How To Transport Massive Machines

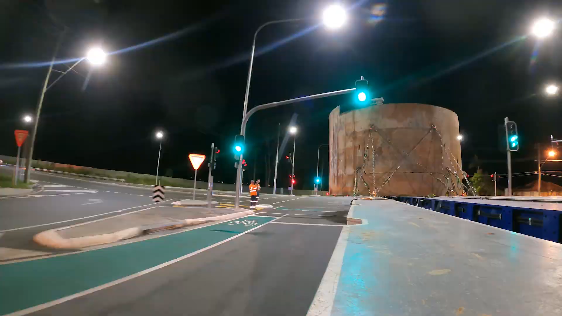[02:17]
We've got a lot of moving parts on the ground. We've got two people that are just steering. They're walking next to the load or driving depending on what corner we're going around.